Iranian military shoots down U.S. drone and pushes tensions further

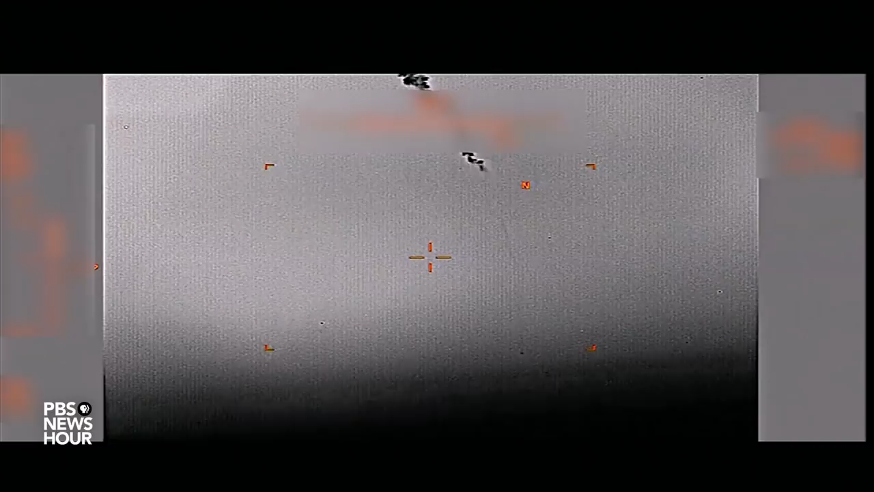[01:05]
military says this video shows the drone's smoke trail. The he said, he said is over the drone's location.